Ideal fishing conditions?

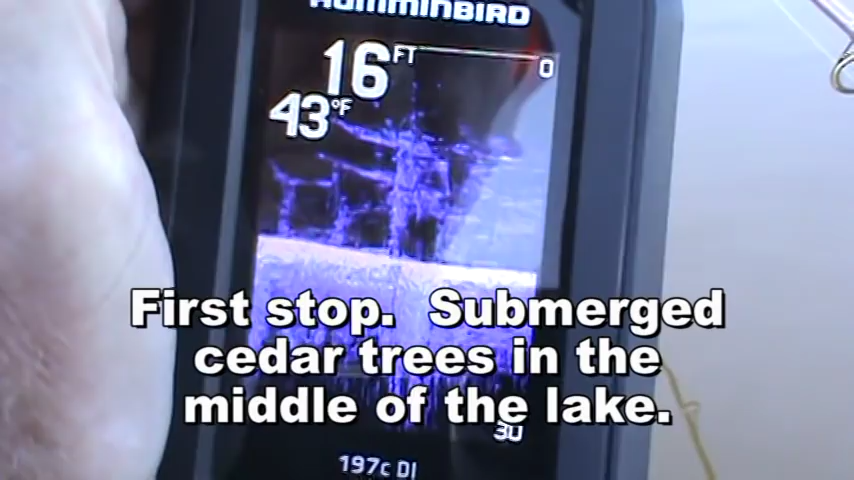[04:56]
On screen: depth 16 ft, water 43°F
yay we found something out here
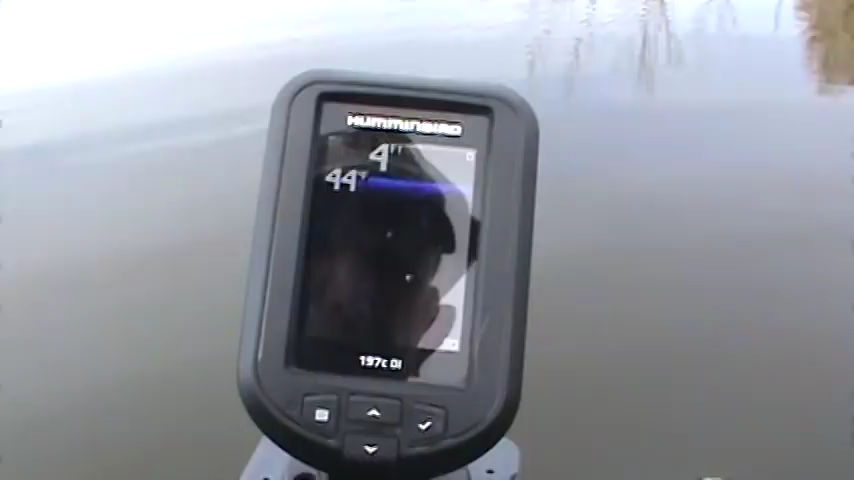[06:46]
well I definitely would never have thought they'd be in four or five feet of water
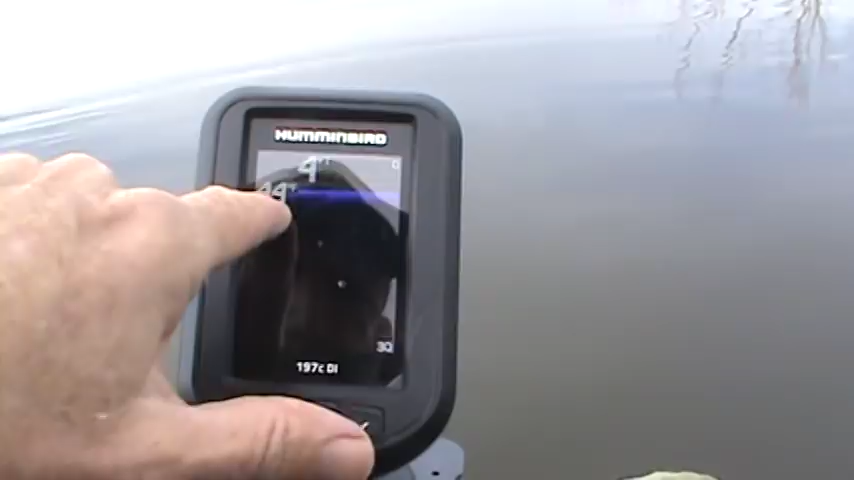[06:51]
but it's 44 or 45 degrees over here so that's
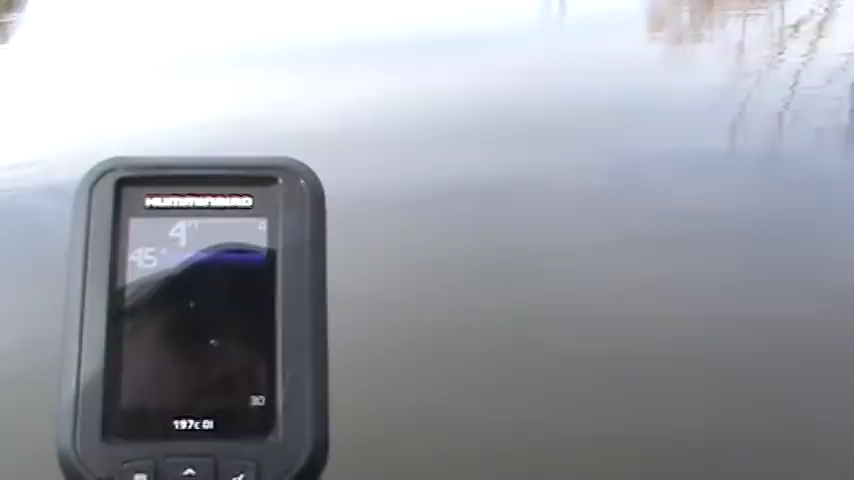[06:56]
probably why they're out here just find the warmest water they can find well hello there